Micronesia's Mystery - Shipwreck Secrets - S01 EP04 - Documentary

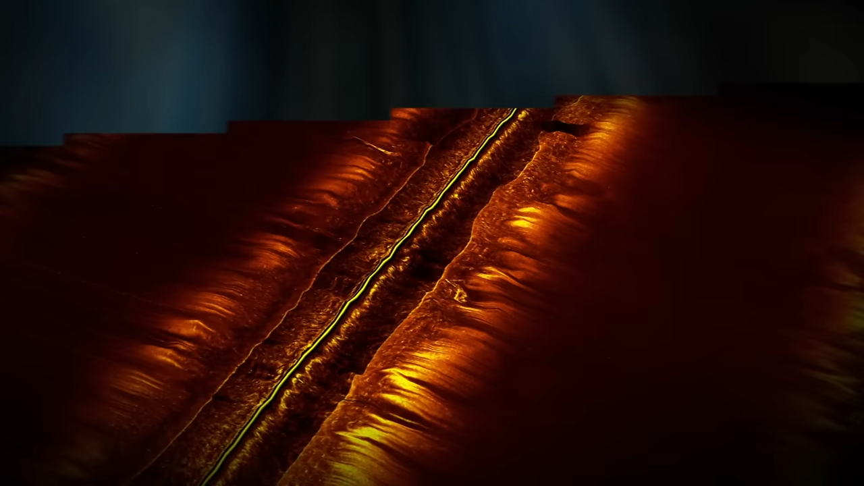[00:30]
Came across something that was not known to be in that area. It's a bit of a mystery because we don't have records of any ship being there.
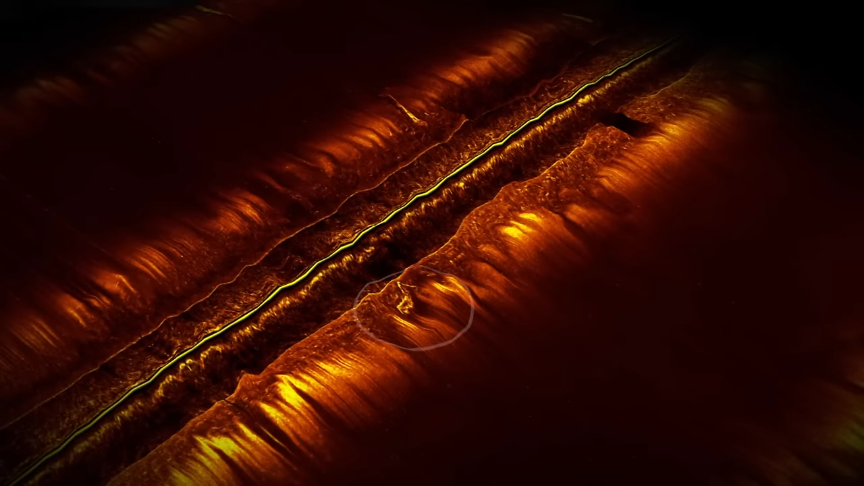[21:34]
This makes Bill's sonar image even more baffling.
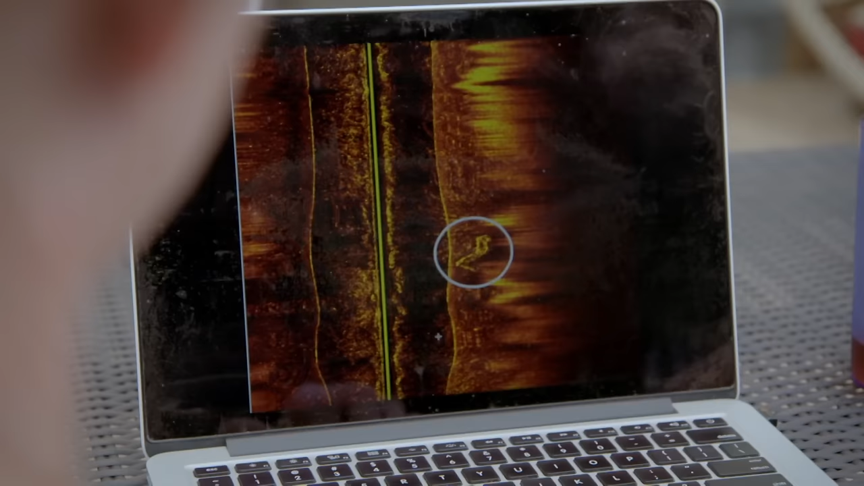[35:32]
Measured it, it's about 60 meters long. It doesn't look like what you've seen, does it?
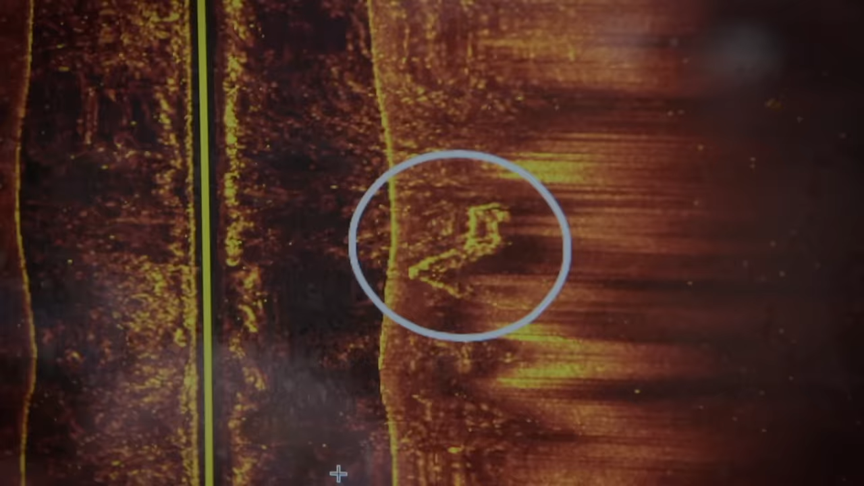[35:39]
Nothing had a curve like that.